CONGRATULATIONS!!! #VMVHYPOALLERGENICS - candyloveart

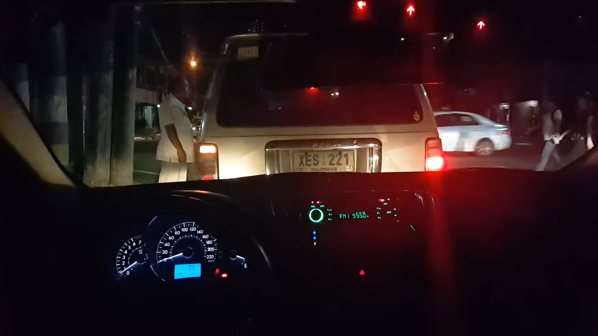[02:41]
Binangga, sinagi kami. Gusto pa kaming takbuhan. Yan, tuloy. Galit na galit yung driver namin. Kaloka.